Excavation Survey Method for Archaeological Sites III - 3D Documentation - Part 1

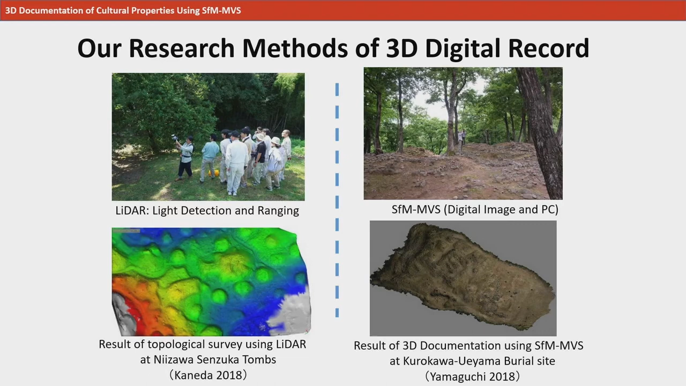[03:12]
a technology that can take 3D records with only a camera, a PC, and software without using a specialized device. This is a picture from an archaeological prospection.
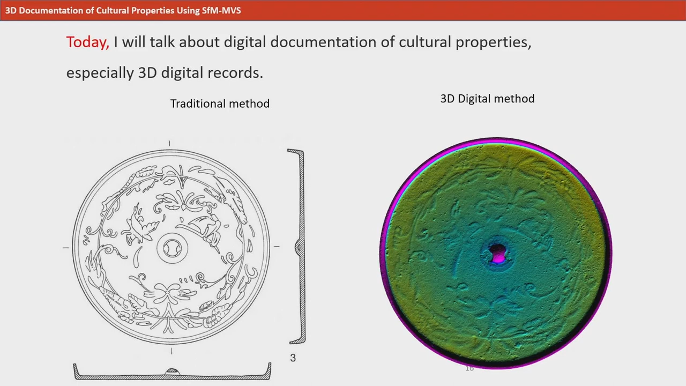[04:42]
and the one on the right is a 3D digital image.
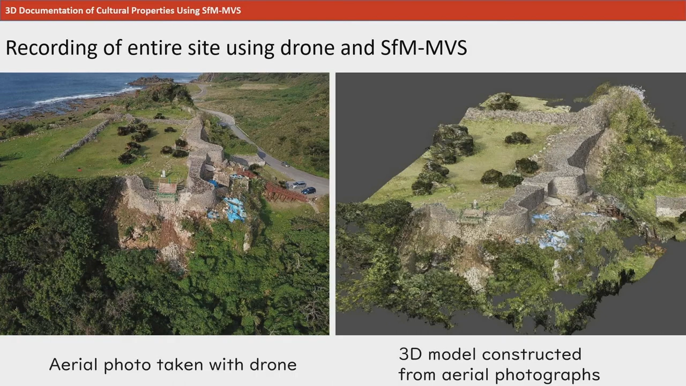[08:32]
A 3D model of the surrounding topography of an archaeological site can be created from an image that was taken using a drone.
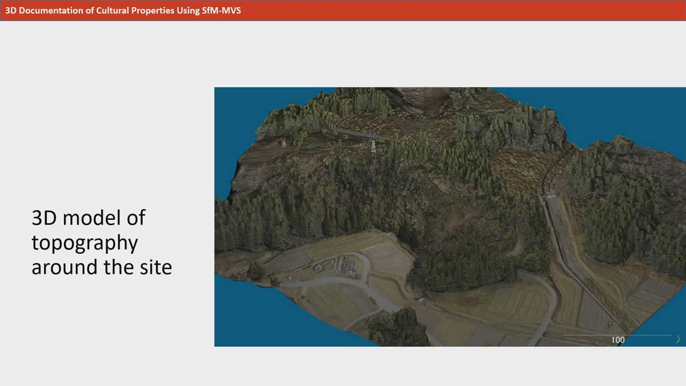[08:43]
A machine called LiDAR is used when implementing a topographic survey and recording of an entire archaeological site.
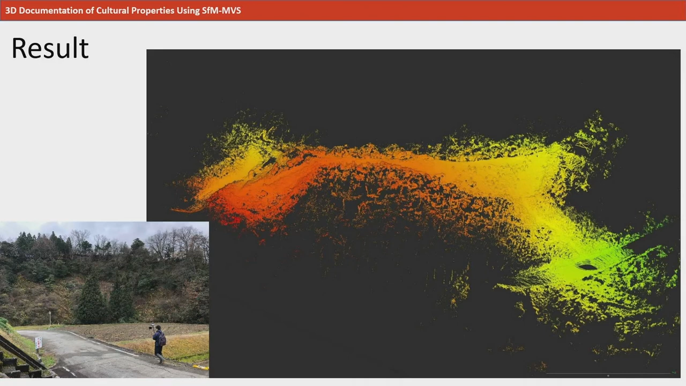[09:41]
Although there are trees on site, they can be deleted on the computer. This is a 3D model of the archaeological site on top of the previous hill. A 3D model was made from images taken by a digital camera. 3D models are compatible with GIS, or Geographic Information System, such as QGIS, and can be applied to a map like this. Now, QGIS, formerly known as Quantum GIS,
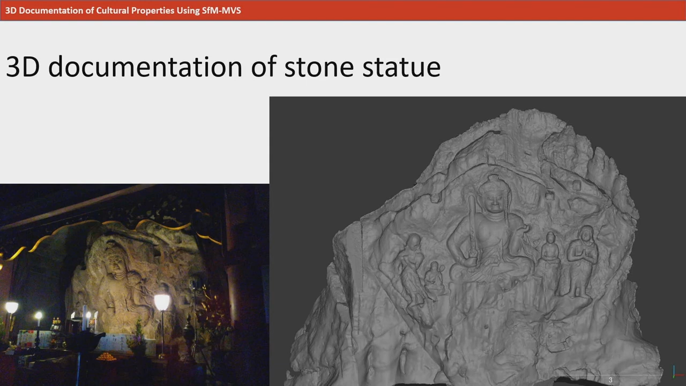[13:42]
they become important documents for restoration in case of damage due to disaster. As you can see from this case, having a 3D recording of an archaeological site made from rock and brick becomes one important source of information for restoration in times of disaster.
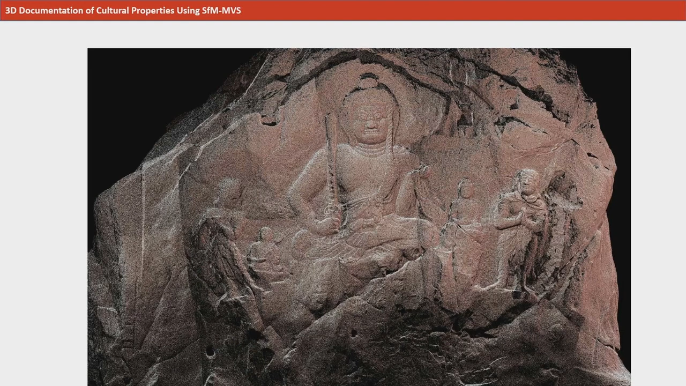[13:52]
This image highlights the carving depth on a stone. It is possible to use a 3D recording to highlight the patterns of an artifact even more. Highlighting the patterns makes it effective
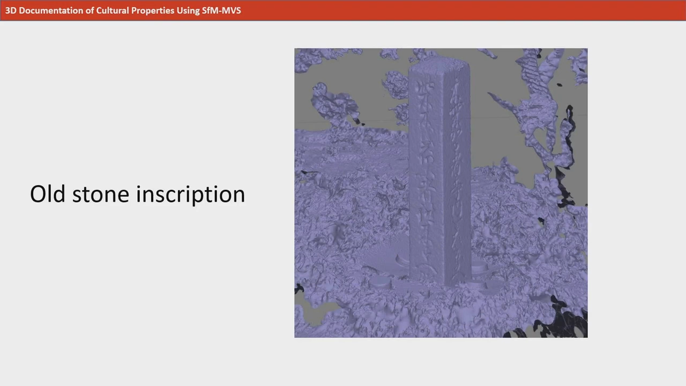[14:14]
in decoding hard-to-read inscriptions on stone monuments. Additionally, 3D recordings are effective in recording cultural properties such as hangi, which means printing wood blocks.